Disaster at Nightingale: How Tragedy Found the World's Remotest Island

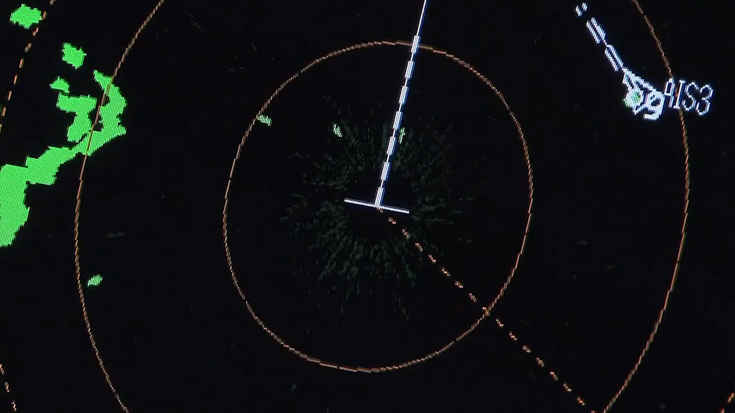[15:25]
on March 16th, the second mate noticed a large echo on the radar screen, but he failed to identify or investigate it as a possible landmass.
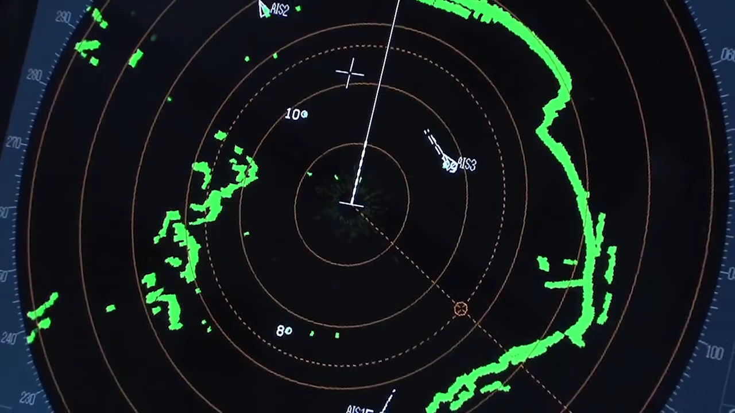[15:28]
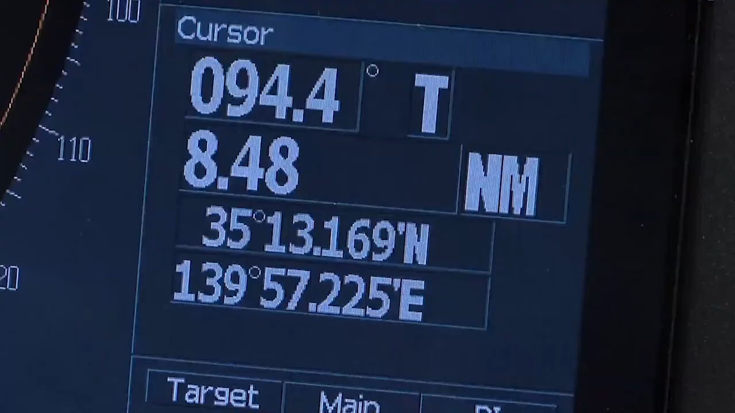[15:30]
Nor did the second mate tell the first mate
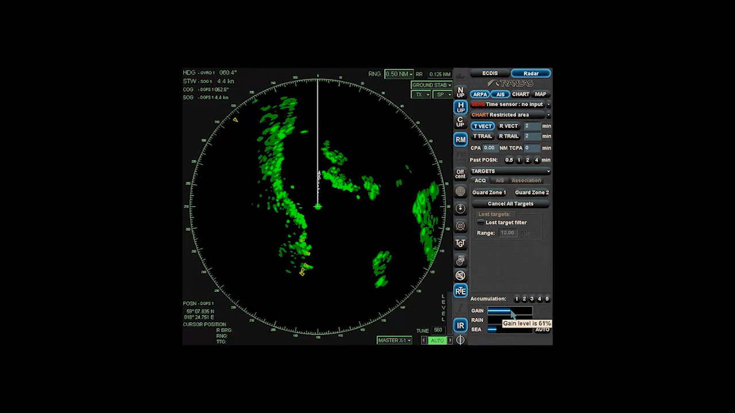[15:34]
about the echo when the first mate took over the watch 30 minutes later.
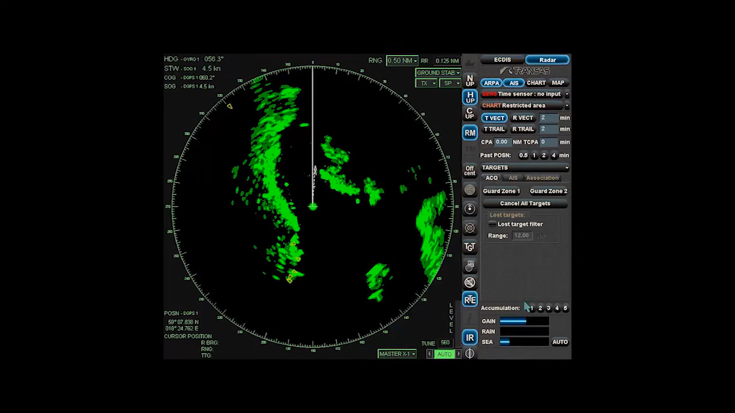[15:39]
The chief mate noticed the echoes but dismissed them as rain clouds.